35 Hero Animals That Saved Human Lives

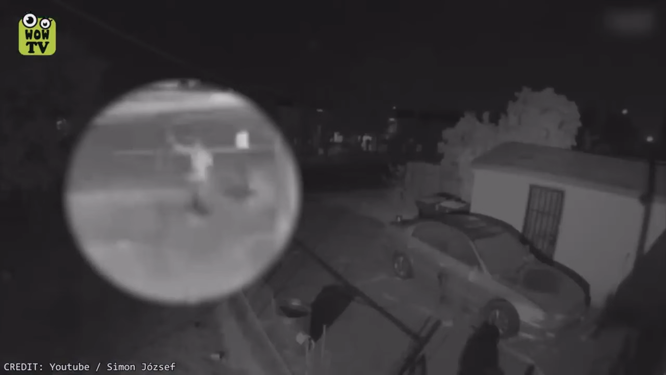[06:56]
Screaming has just found its way into another man's yard.
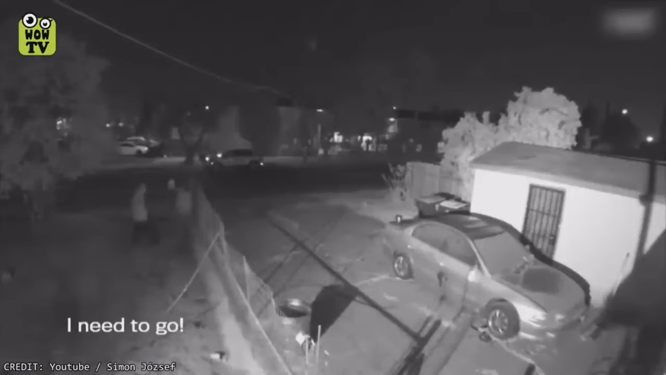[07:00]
The homeowner hears the commotion. Shooter takes cover, seeking refuge atop the automobile.